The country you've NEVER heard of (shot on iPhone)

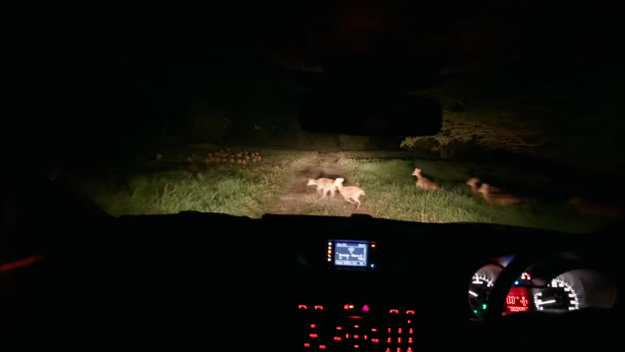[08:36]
oh my god that's a lot of deer it's 4 30 a.m